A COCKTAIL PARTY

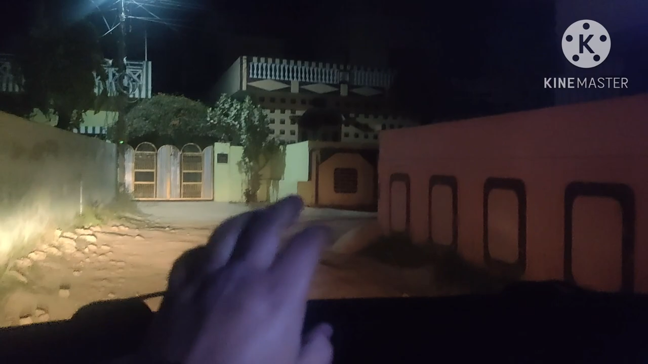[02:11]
दुर्गा कॉलोनी पहुंच गए अपनी पुरानी जगह पे, यहाँ से राइट चलो,
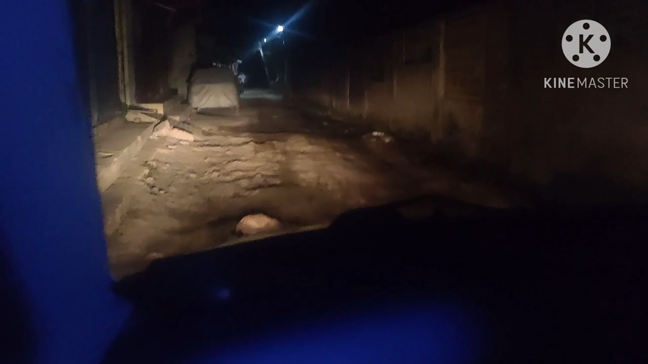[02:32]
कौन है यहाँ का, सड़कों की हालत देखो खत्म। यहाँ की रोड है तभी सही थी, अब तो भयंकर, जब से बनी नहीं, जब से हम गए पीछे वाला रास्ता बंद कर रखा, कैंट वाला